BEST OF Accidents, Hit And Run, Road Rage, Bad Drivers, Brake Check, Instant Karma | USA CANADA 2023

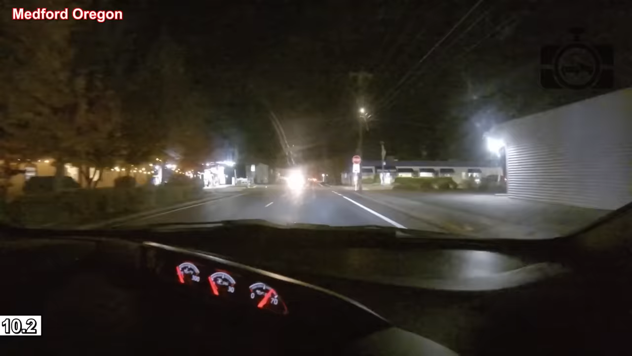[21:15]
I knew it was there, but I figured I could get closer to home and do it. Holy shit! Never mind. What?
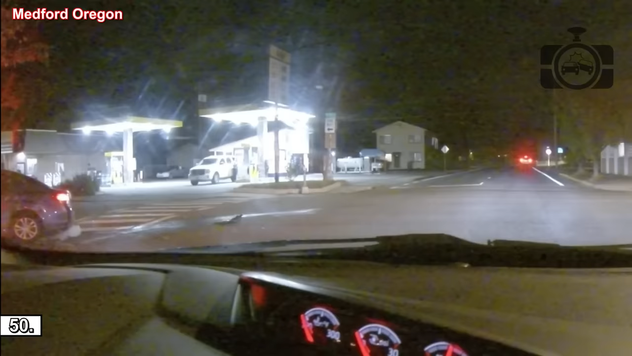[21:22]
Yo, I just caught an accident! Holy f- Hold on, I'm gonna call you back.
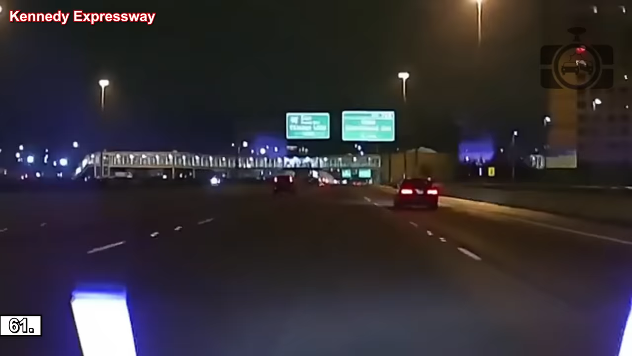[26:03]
Oh. What is it? Big accident right here. Just happened. Oh, wow. Smart. Thanks. Thanks. You saved us. You're doing good. Just pass it. Pass it too quick. No, no. Don't look to it. Don't look. Oh, I'm not looking to it. I'm trying to meet this, all the other stuff, and get the people off the, because they don't see it. Don't look to it. Don't look. Oh, I'm not looking to it. I'm trying to meet this, all the other stuff, and get the people off the, because they don't see it.